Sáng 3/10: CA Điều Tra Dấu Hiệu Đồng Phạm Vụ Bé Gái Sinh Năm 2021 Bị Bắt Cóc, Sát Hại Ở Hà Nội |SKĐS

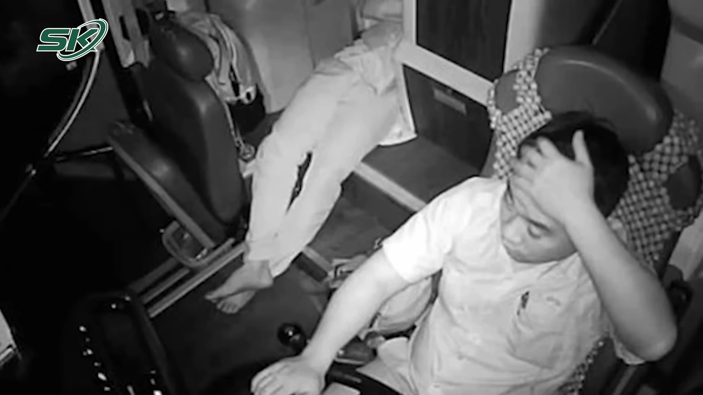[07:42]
Trước đó khoảng 2 giờ 40 phút ngày 30 tháng 9, ô tô khách mang biển kiểm soát.